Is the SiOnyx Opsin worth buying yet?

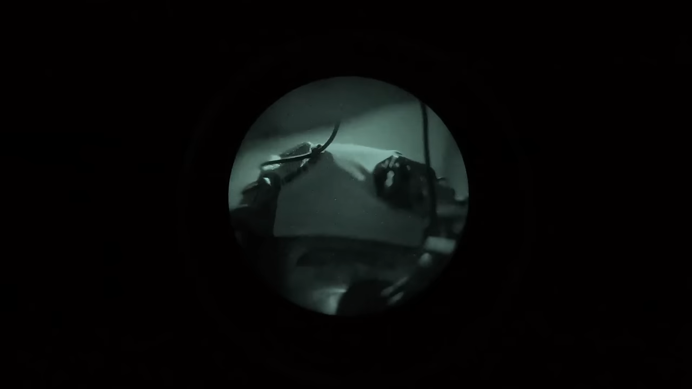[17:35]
Also, the cable coming out of the top of the battery pack ends up being pretty exposed.
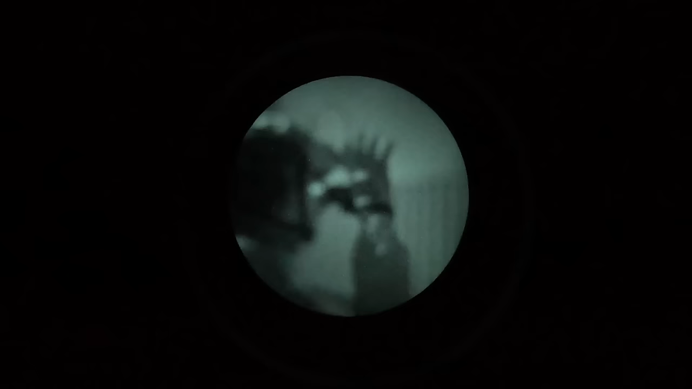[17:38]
You can compare this to the way that the cable comes out on the LLUL21 battery pack.
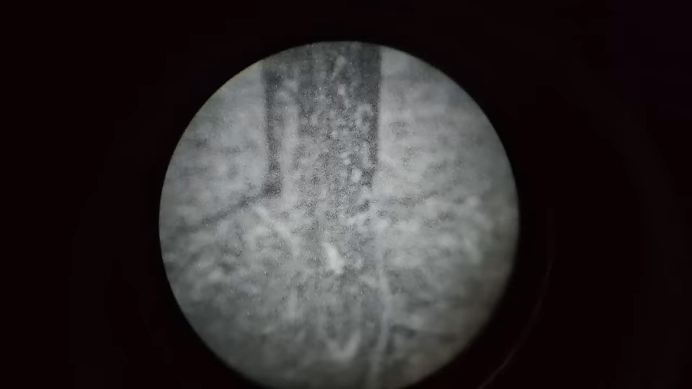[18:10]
As far as being a mission recorder or a camera goes,
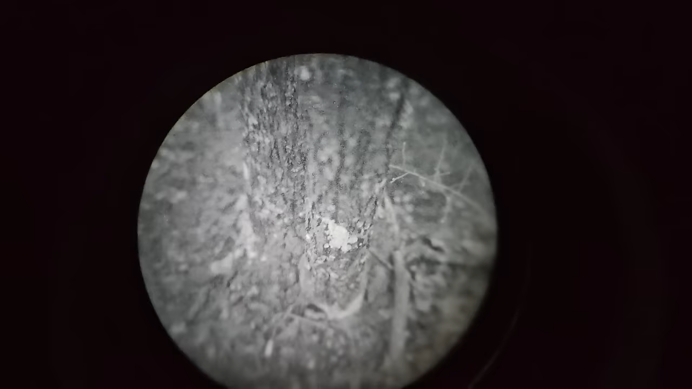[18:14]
the Opsin is a little bit weird there as well because theoretically it has a 1280 by 1024 4 by 3 ratio sensor but it records at 1280 by
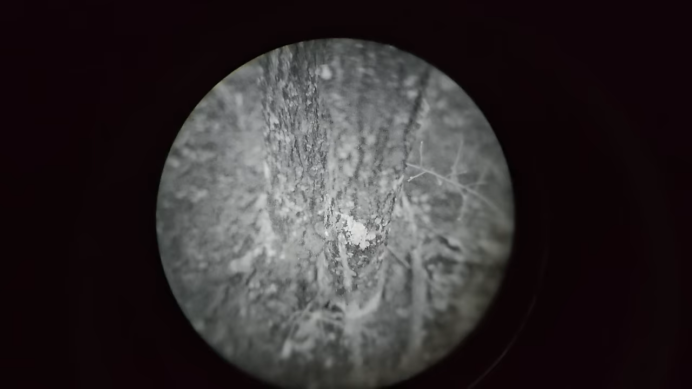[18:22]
720 which is a widescreen resolution and that's also what you get on the viewfinder.
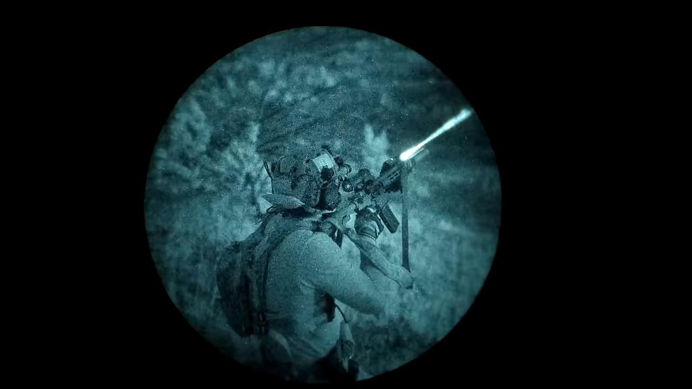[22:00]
Some of the justification you'll hear for the Psyonix Opsin though is just complete bullshit.
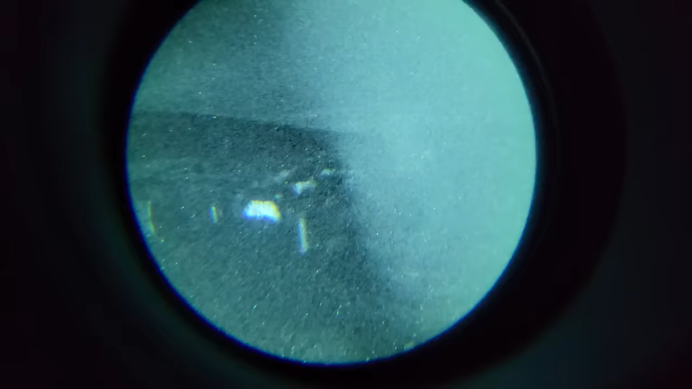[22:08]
For example the idea that you don't have to worry about burning out your tubes due to exposure from high light.
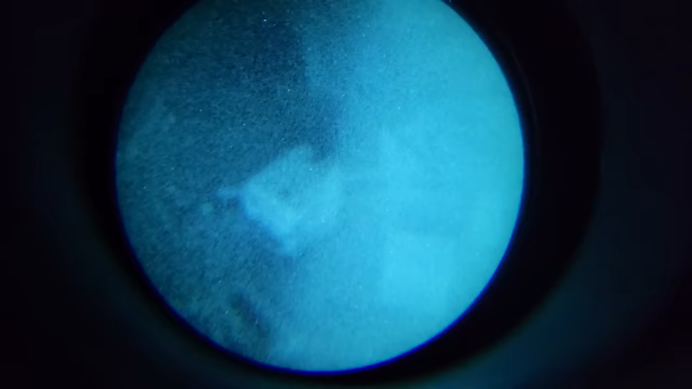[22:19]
Not that you should treat them carelessly but just like walking into a brightly lit
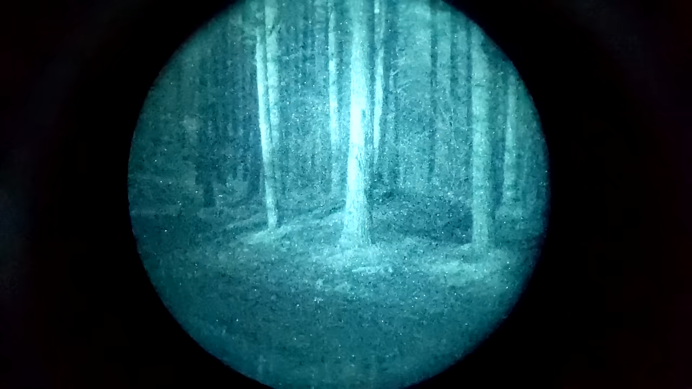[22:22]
structure with your analog night vision turned on isn't going to hurt it.
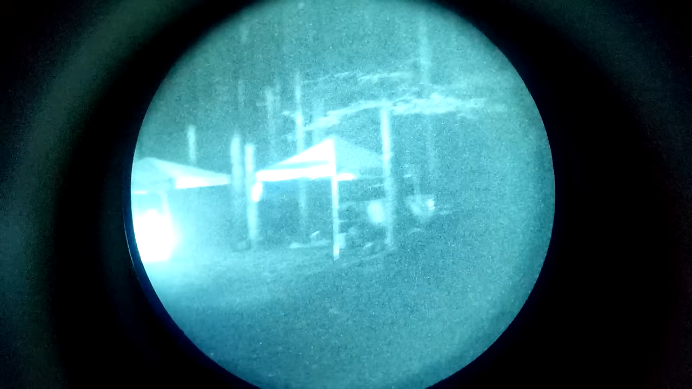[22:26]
It'll take a lot more than that to actually damage those tubes.
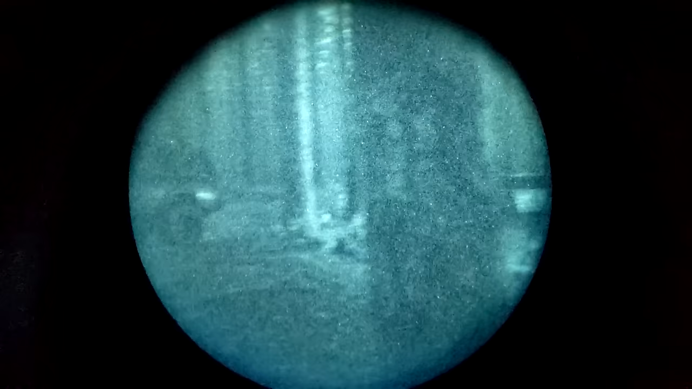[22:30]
Another bogus post-hoc justification I've heard of the Psyonix Opsin is that analog intensifier tubes do have a limited lifespan.